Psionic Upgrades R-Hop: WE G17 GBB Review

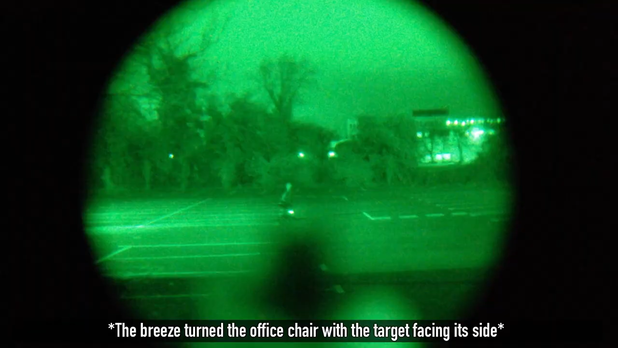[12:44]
It is pretty cool shooting night vision with the SRO.
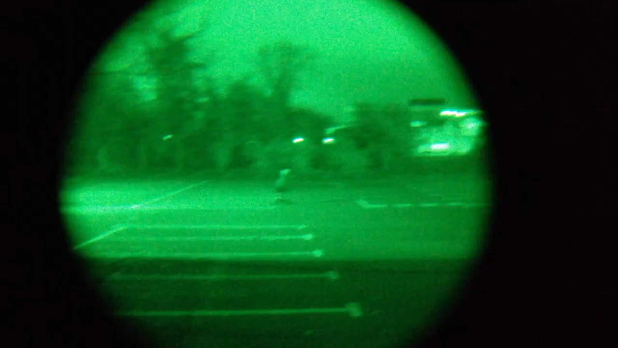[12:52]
It's
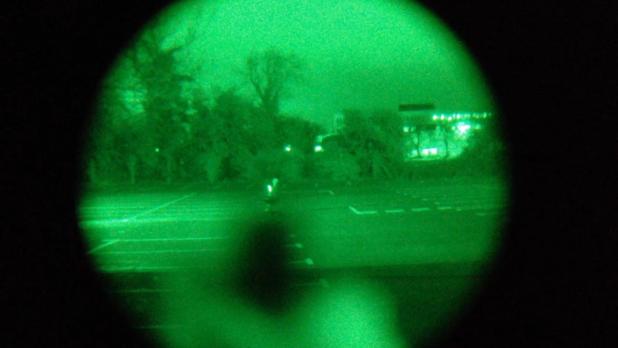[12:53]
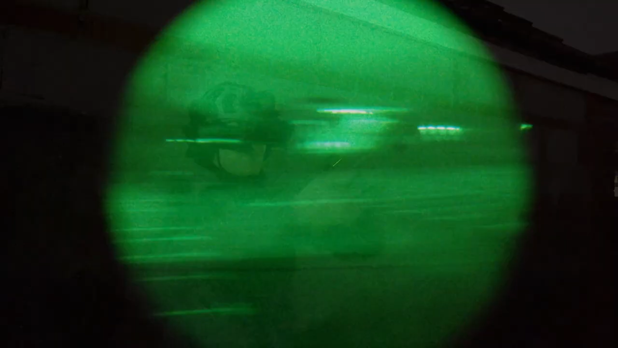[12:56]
bang, and that's just over 20 meters away.
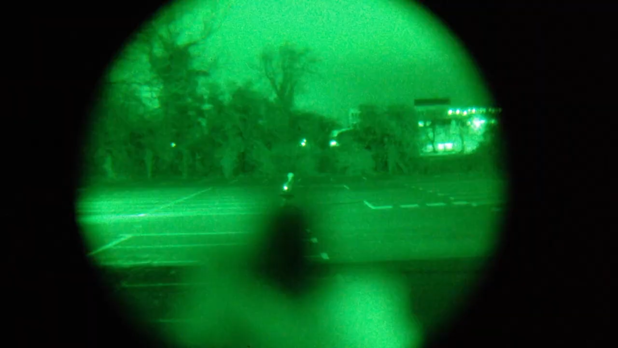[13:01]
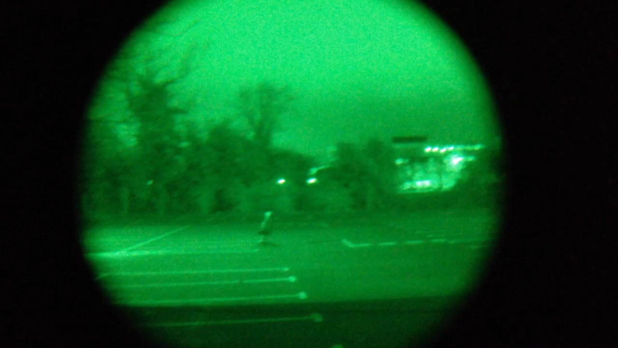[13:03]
Hit, not bad, man-sized target. Got a little bit of wind out there at the moment, so yeah.
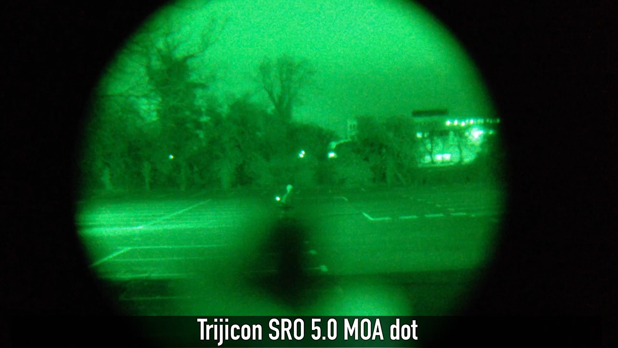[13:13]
With the dot on the SRO, I am having to aim just a little bit to the
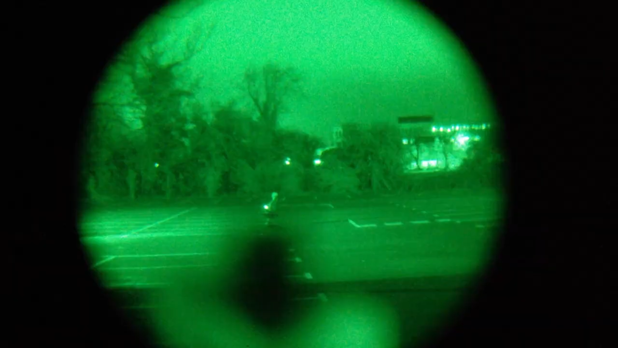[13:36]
Boom. Oh yeah, shooting with my vision. It's awesome.